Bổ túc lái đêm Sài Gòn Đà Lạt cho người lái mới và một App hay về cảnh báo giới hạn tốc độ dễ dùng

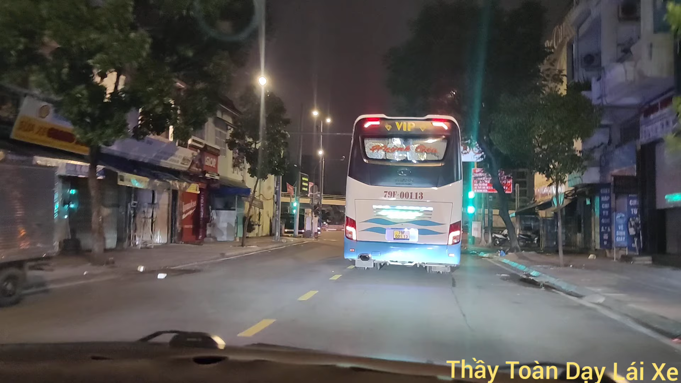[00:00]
Hello cả nhà nha. Hiện tại mình đang ở trên đường Ký Con, mình đang hướng về Hầm Thủ Thiêm. Ở đây thì có nhiều bạn hỏi là thắc mắc là ồ từ đây Ký Con mình ra xuống Hầm Thủ Thiêm được không?
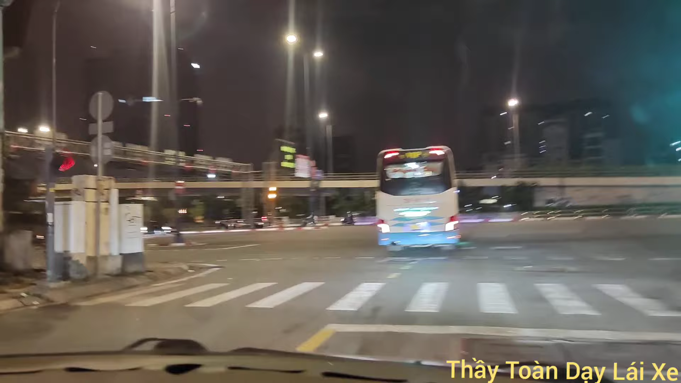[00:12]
Được, vô tư chứ. Đúng không? Đó. Thấy không? Thấy xe người ta đi xuống không? Các bạn thấy chưa? Thì có nhiều bạn hỏi thì cũng thắc mắc với hỏi. Hỏi thì mình sẽ biết, mình sẽ trả lời cho các bạn. Đó.
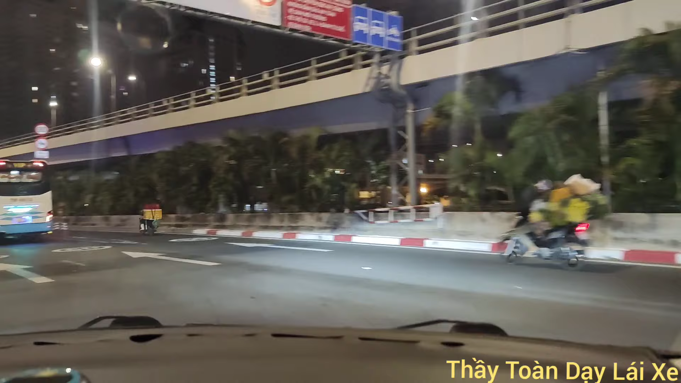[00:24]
Thì có nhiều anh em cũng hỏi nhiều mình về mình lắm, nhiều khi mình phải coi kỹ lại, có nhiều khi những cái con đường mình chưa có qua mình không dám trả lời các bạn, chứ không phải là mình biết hết được nha các bạn, thông cảm cho mình. Giờ xuống dưới hầm là tốc độ tối đa là 60, rồi mở đèn rồi, không dặn lên chứ,
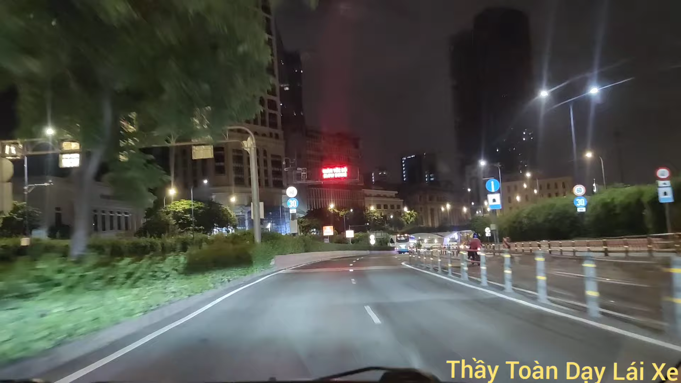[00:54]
đang mở đèn rồi tối đi. Đi nãy giờ qua đến rước luôn là đã tối giờ, đã mở đèn rồi. Có nó nãy là mình tắt thấy không? Rồi, ok mọi người, nãy sáng sớm hay là cho mọi sáng thì giờ mình đi ha.
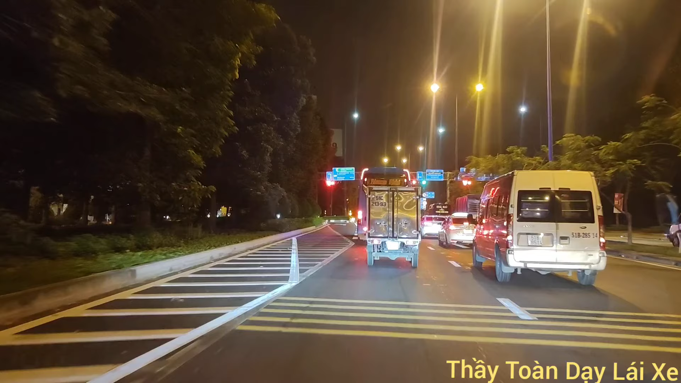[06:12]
Còn nếu mà đông quá thì anh em cứ cán bình thường. Thì có vấn đề đây, các bạn nào sợ các bạn đừng có cán. Còn riêng tôi được chạy suốt, và nhiều anh em ta chạy dịch vụ hay taxi gì cũng chạy bình thường.
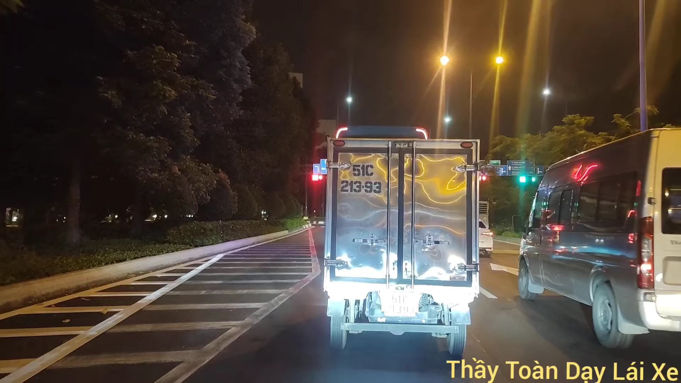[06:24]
Nói nôm na là luật là vậy, nhưng mà tình huống giao thông thì lại khác. Các bạn hiểu vấn đề không? Có nhiều bạn sẽ thắc mắc.
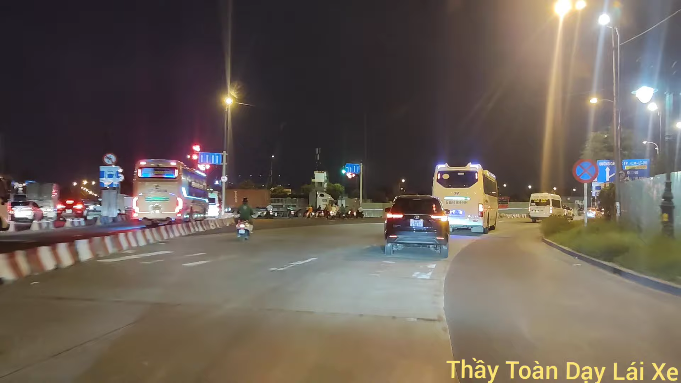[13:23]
Có nhiều ô tô là đi thẳng lên trên đây. Hồi nãy á, mới đi thẳng lên nó có cấm ô tô, tại vì phải chuyển qua hướng bên kia để đi đoạn đó, bắt quá trời xe luôn. Ôi ôi, sáng sớm anh làm sớm rồi. Mở xe nhanh chạy dần dần quá. Hồi nãy cái mình từ từ nha.
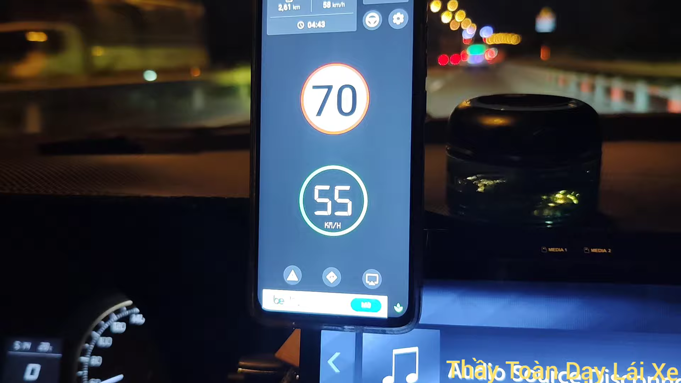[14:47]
Nãy mình đợi co là mình để là có 60 thôi, bây giờ lên 80 luôn. Rồi mình giảm thử coi. Đó. Nó tự nó nhảy nha các bạn. Cũng hay lắm. Mình mới xài thôi. Để mình coi cái cam lượng nó như thế nào. Đó. Bây giờ mình bấm sắp hơn chút xíu nữa nè. Rồi chạy đi.
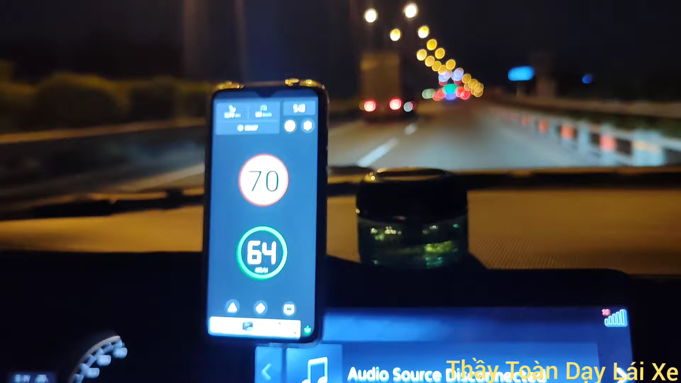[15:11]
Nay lượng xe đông quá, không có cơ hội đi vượt qua tốc độ quá.
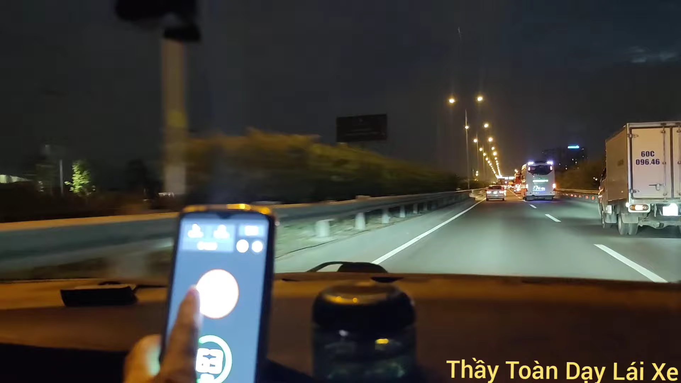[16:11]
Báo hơi vàng thôi, còn báo đỏ là lố,
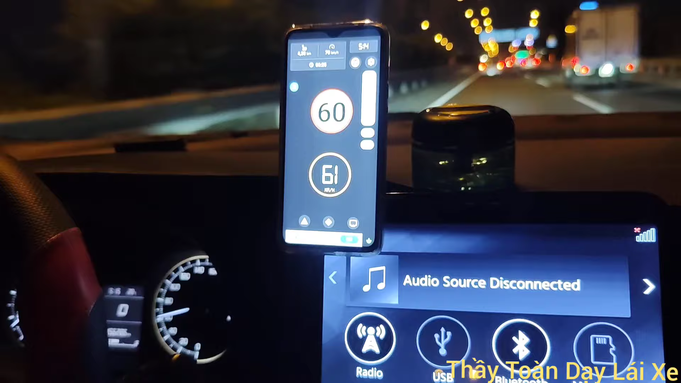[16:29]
chắc lố được 64 thì nó báo vàng, còn lên 65 nó sẽ báo gọi là báo tít tít luôn.
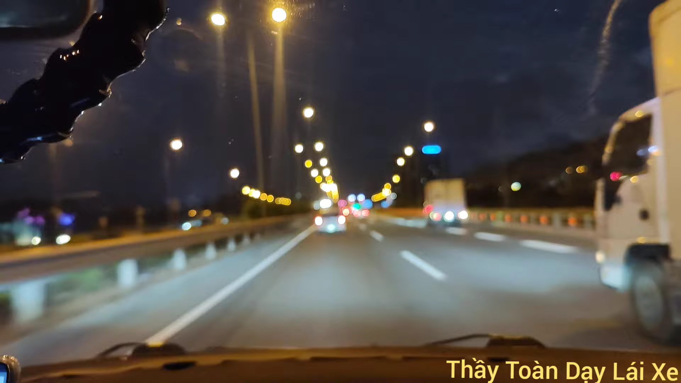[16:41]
Vậy là tốn thêm cái điện thoại vậy. Đây là tốc độ mình đang đi. Xe mình đang chạy, đây là tốc độ mình được, mình để 60 nha, thử á.
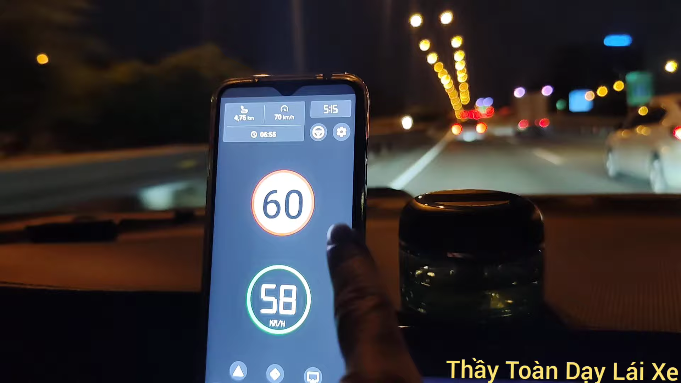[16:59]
Đây bạn, nó báo vàng mà, phải không? 64 nữa không? Lên 65 là đỏ, thấy không? Bây giờ nó giống như là cho phép mình chạy được lố chỉ có 64 luôn, nó báo vàng. Đó, nó báo vàng đó, không? Nó hay không? Rồi lên 65 đúng luôn là đủ phạt nè.
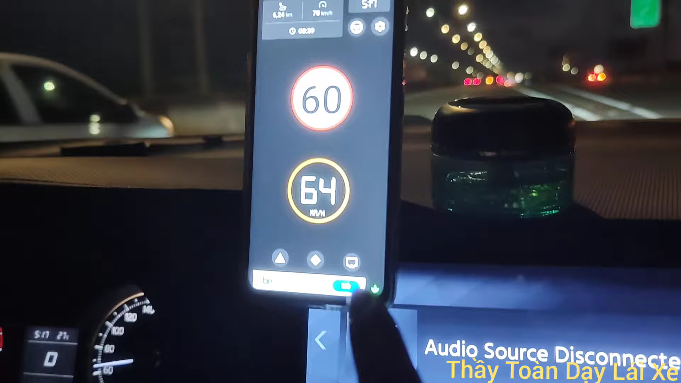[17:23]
Rồi là nó thấy chưa? Giờ báo thức rồi mình tăng lên 70. Thấy không? Nó mới 120 luôn, từ 70. Này nó cũng hay đó bạn. Đây 120.
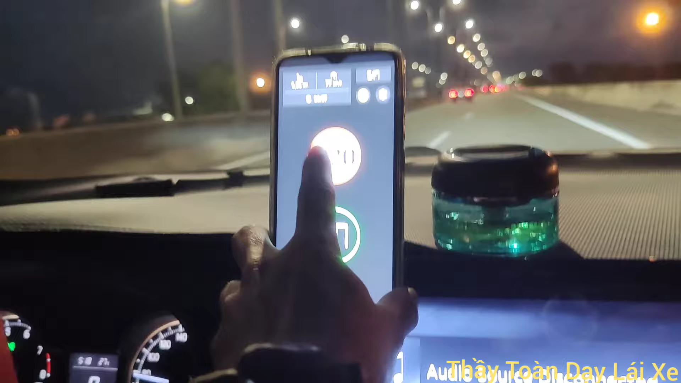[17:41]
Bây giờ thử mình đi chậm này. 90 đi, 80 đi. Đó, thấy nó báo vàng không? Thì đó các bạn đặt nha. Hồi nãy vừa qua cái bảng 120 là nó hiện lên 120 luôn. Các bạn hay không? Cho nó tự động, nó cài đặt ra thôi.